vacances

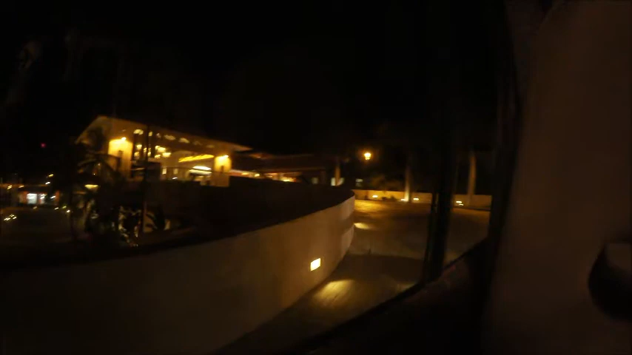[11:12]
Après 2 heures de car, on arrive chez nous. C'est notre hôtel. Alors, on voit pas trop, hein, parce que c'est la nuit. On vous en fera une version jour.